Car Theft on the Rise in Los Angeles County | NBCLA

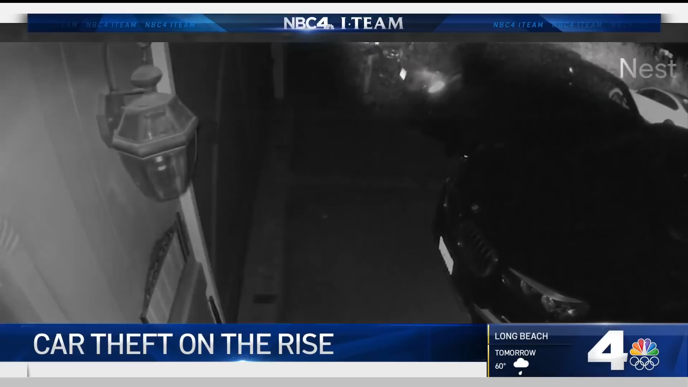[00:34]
He pulls out, he backs all the way up the road and takes off.